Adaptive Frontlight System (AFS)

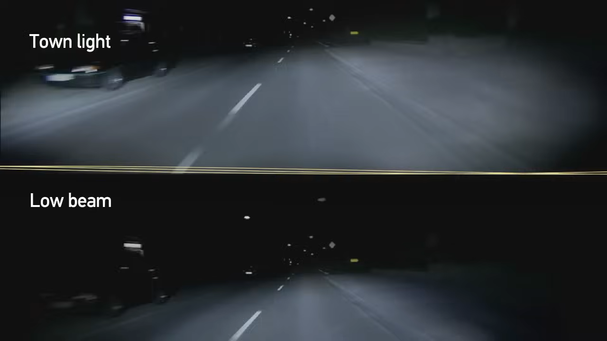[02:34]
In the city, the broad light distribution enables an early detection of pedestrians and objects. Turning the vehicle also becomes safer.
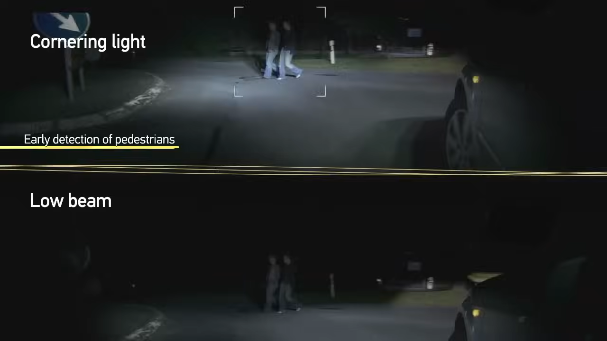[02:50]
In curves, the visibility is increased significantly due to the dynamic bend lighting.
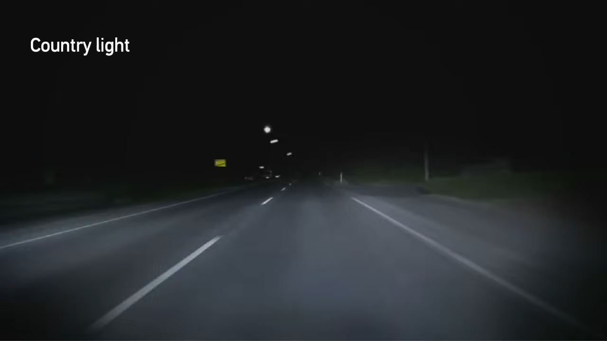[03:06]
The broadly illuminated country road enables the driver to react quickly to potential dangers at the side of the road.
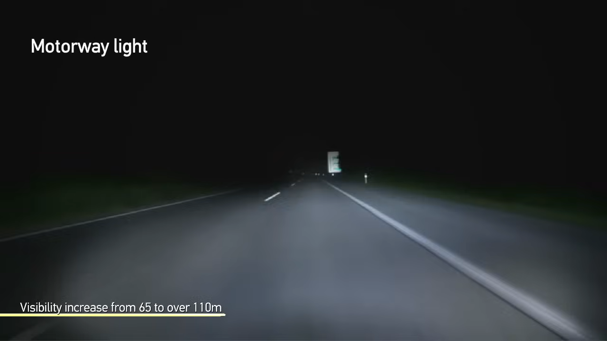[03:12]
When driving on the motorway, a high visibility is necessary due to the higher speeds. This leads to less fatigue and stress with higher driving comfort.
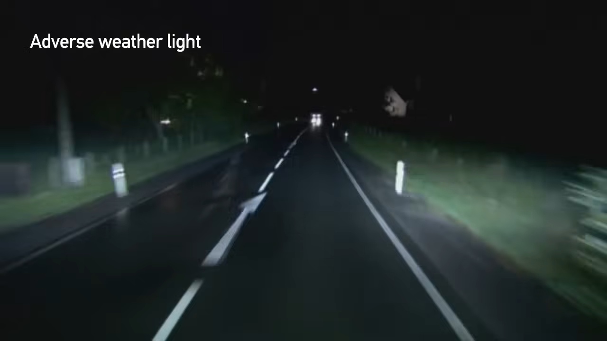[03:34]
With the adverse weather light, orientation is improved and the reflex glare is reduced at the same time.